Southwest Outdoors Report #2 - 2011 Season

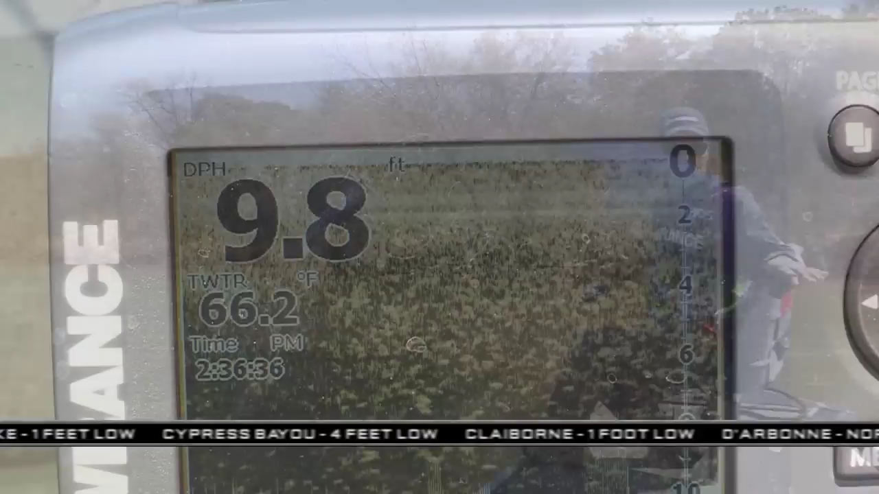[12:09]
On screen: depth 9.8 ft, water 66.2°F
surface temp readings you can see right there on my Lowrance Elite 5 DSI unit this water temperature is about 66